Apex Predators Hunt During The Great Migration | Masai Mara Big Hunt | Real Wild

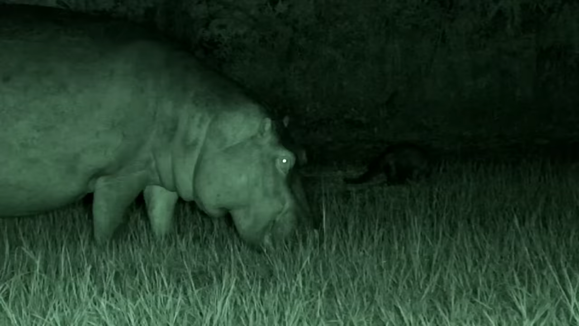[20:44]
The fact that hippos have skin that is so sensitive to the sun, making them nocturnal grazers, may be linked to their ancestors.
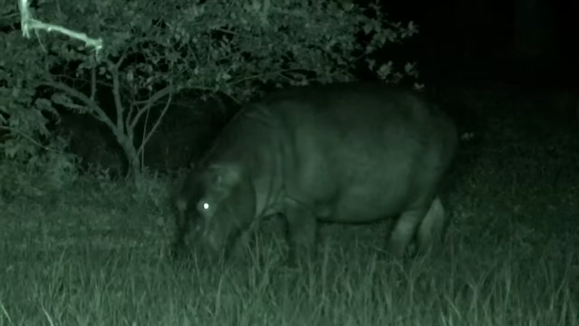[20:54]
They're related to whales. These massive creatures need not fear the dark. They have no predators. And anyway, the buffalo is busy with something else.
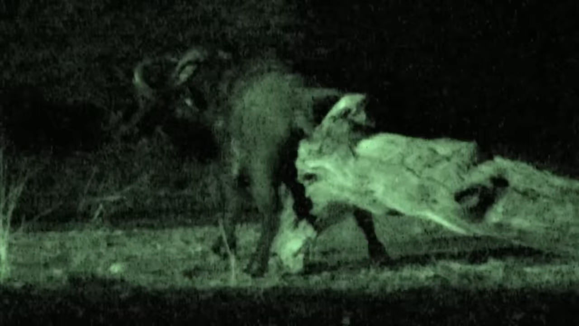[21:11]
It's in particular the smaller hunters, like the mongooses, that rely on the cover of darkness.
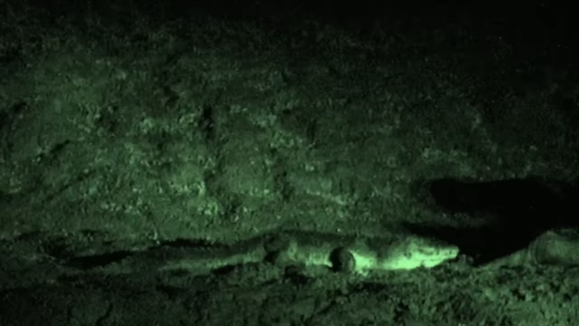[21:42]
lions and crocodiles will generally avoid each other.
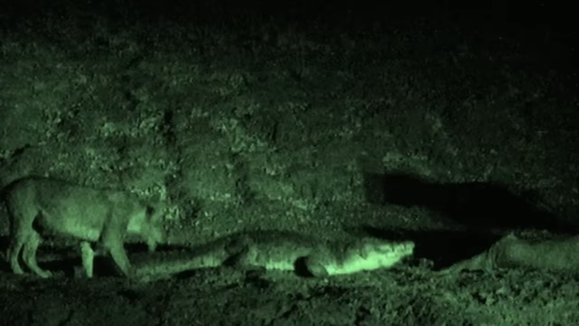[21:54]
Generally. lions will indeed protect their young or their dinner carcasses against crocodiles. But don't normally consider them to be prey. Perhaps these lions were just after an adrenaline kick.